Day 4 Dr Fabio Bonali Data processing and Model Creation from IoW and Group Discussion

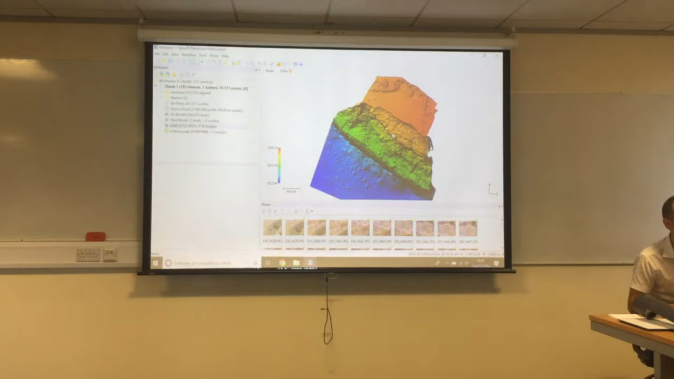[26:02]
Question. Yes. Is this DEM or BSM? It's a digital elevation model. Are you sure? Not the surface. Not the surface model. No. Each point has the altitude. Yes, but there is a push or a tree. It takes the tree also, or it's only the surface. It's only the surface.
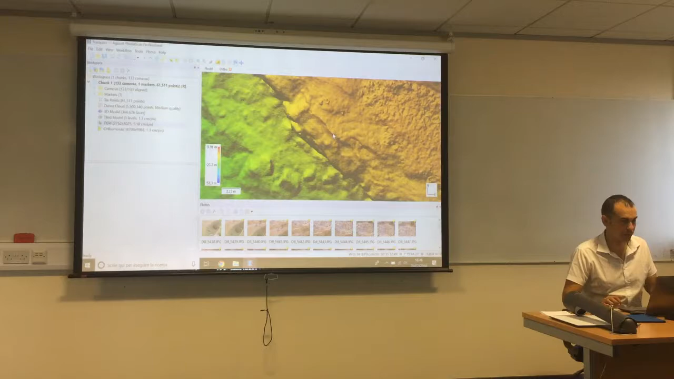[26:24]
This is the first surface classified by color. It is the equivalent of the digital elevation model.
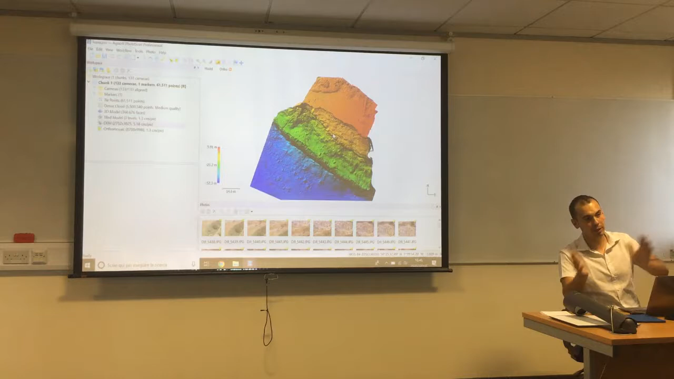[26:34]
I have to export in a format like GTIC or ASCII. So this was the drone survey from your drone? The mini. Yes, from the mini drone. Malcolm. Do we have data, Malcolm? Do we have data from the big one?
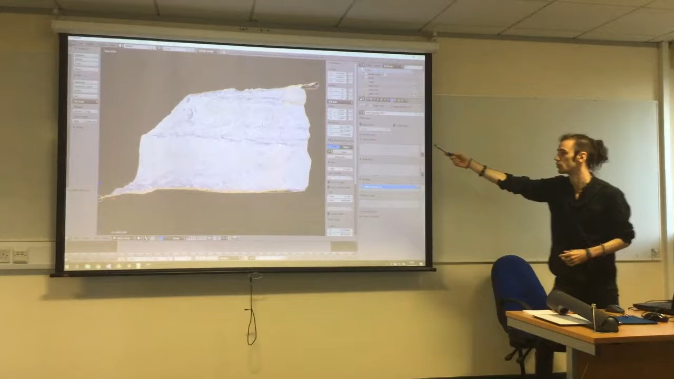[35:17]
This is the cliff we were at the top of yesterday in a piece of software. software called Blender.
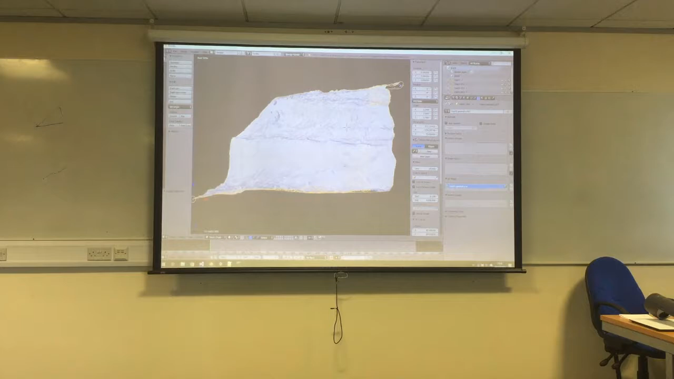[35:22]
And if we zoom in, we can see how the surface is made up of these loads and loads of flat surfaces, right?
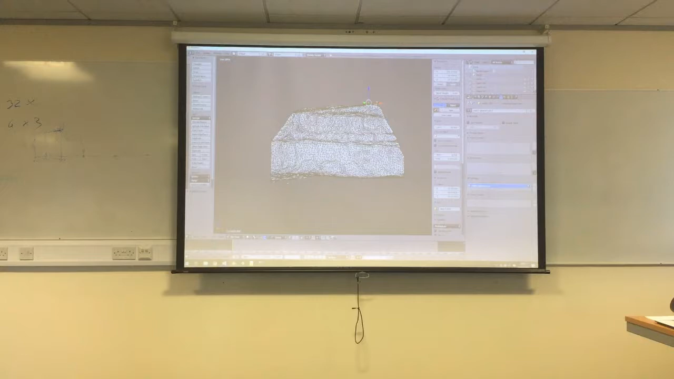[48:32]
I was wondering because this model is extremely dense, right? So it's impossible to simplify, right? And come down to a low resolution, low level of detail, right?